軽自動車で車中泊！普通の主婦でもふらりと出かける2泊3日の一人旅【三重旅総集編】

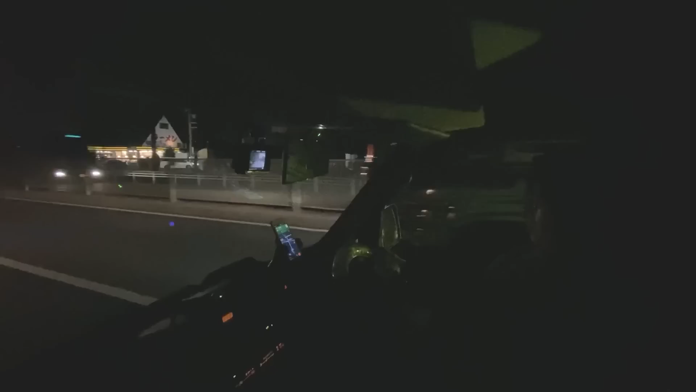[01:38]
すっかり日も沈んでしまっても、
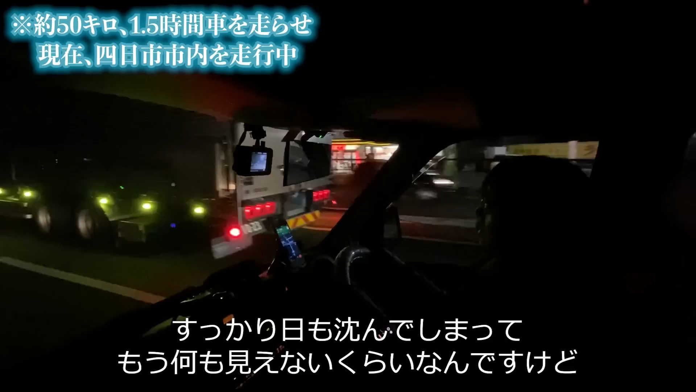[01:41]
何も見えないぐらいなんですけど、四日市市まで来ました。四日市って、工業地帯があるんですよね。四日市のオフィナーの方が、工場池がね、きれいに、
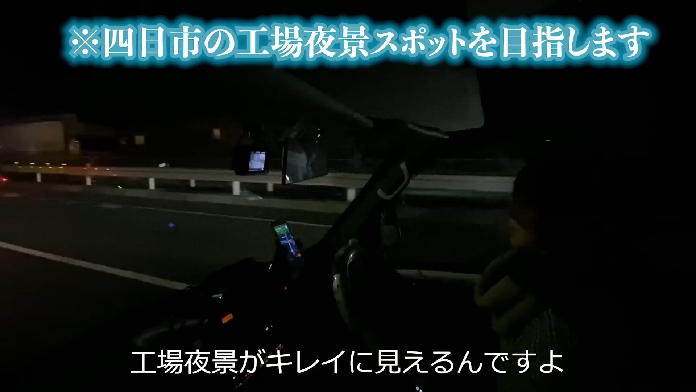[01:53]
あらゆるときれいかな、めちゃめちゃすごい。